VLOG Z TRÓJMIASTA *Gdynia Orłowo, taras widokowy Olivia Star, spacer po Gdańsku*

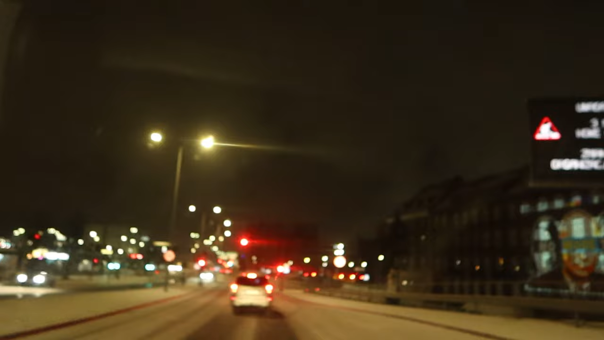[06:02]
Zbliżamy się do starego miasta już gdzieniegdzie wyglądają. O, Solidarnie z Ukrainą.